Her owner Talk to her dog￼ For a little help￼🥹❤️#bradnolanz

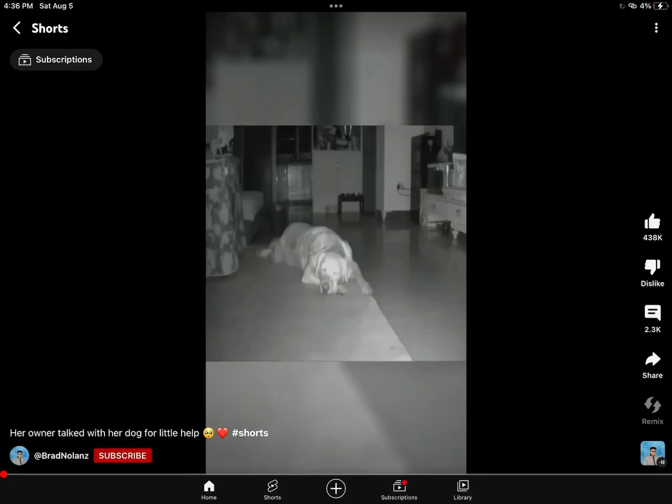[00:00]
This smart dog went viral after her owner talked to her through the camera. She said she had to work late and asked for her dog's help. She asked her to turn the lights on. Without wasting a second, she got up and managed to switch it on.
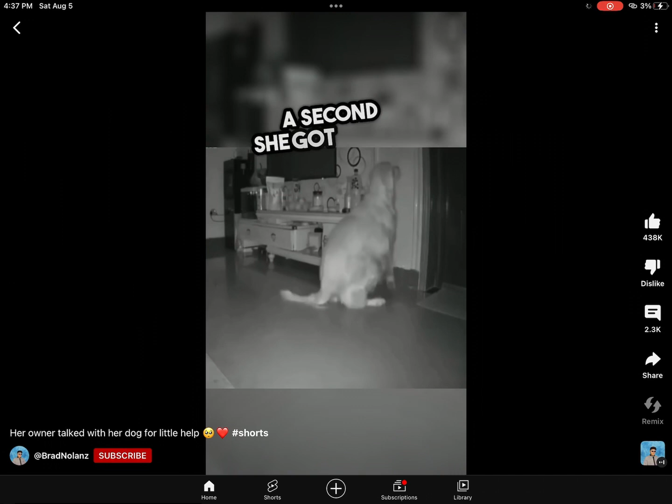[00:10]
But that's not all. She curiously came up close to the camera and was like, what else can I do? The owner said it was snack time, but instead of just eating her treat,